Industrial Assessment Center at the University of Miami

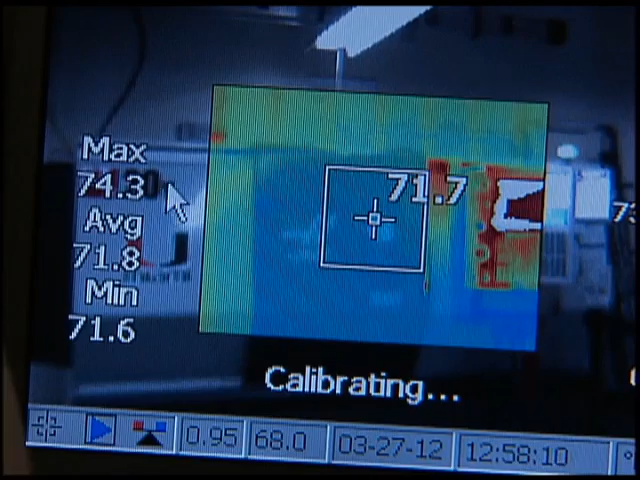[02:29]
the amount of heat that a piece of equipment is releasing into the environment.
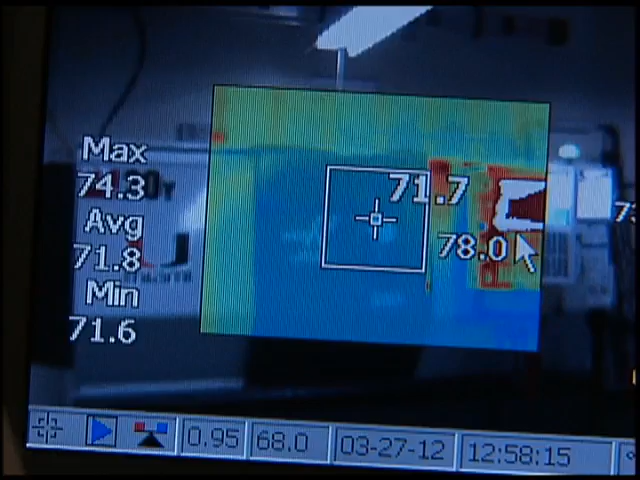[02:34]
The whole idea is to monitor energy consumption of the different pieces of equipment that the company has.